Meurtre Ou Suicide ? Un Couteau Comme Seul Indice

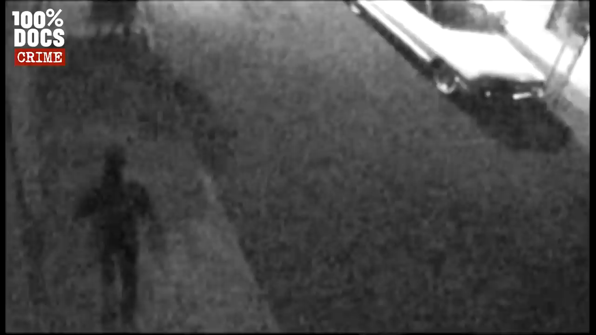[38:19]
il y a une ombre qui passe et on croit reconnaître Hugues, mais on ne voit rien d'autre. On peut le voir marcher vers chez lui. C'est très clairement Hugues. Les enquêteurs s'interrogent alors.